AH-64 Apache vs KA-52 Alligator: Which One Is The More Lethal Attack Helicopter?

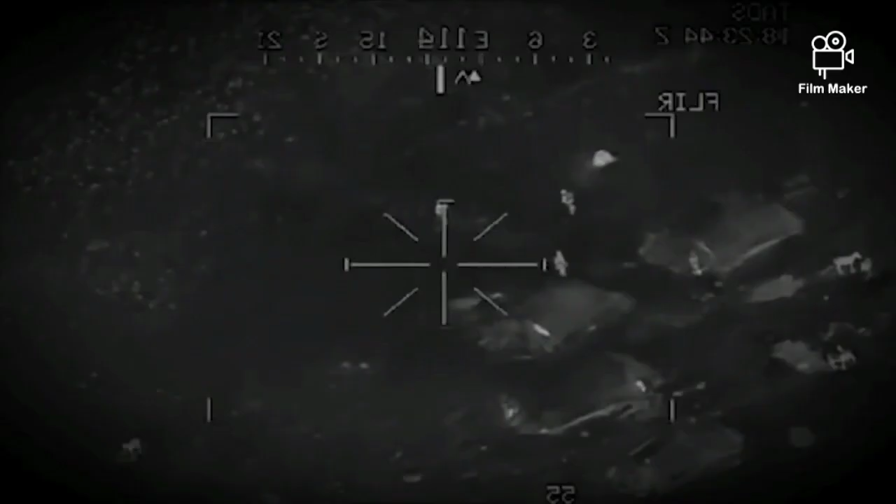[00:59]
This will be running 30mm. We got four individuals. Got a whole bunch of guys right there.
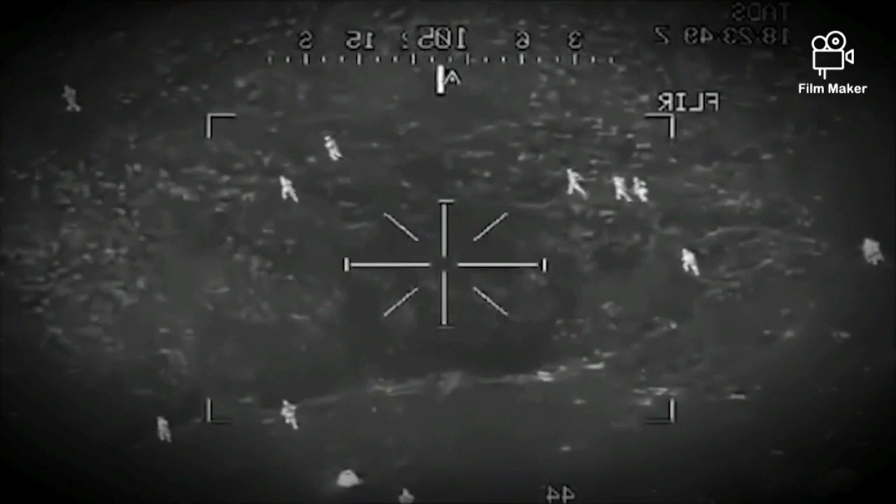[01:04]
Renewing. We'll be engaging. I'll get back here on the 30. Alright.